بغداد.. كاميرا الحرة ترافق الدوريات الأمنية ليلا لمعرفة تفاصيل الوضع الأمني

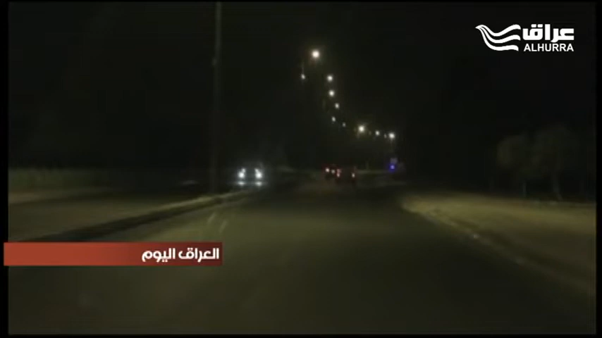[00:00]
بعد الواحدة من بعد منتصف الليلة الماضية رافقت قناة الحرة ومن خلال جولة ميدانية جهاز مدرية شرطة النجدة والدوريات في مناطق المنصور وحي جامعة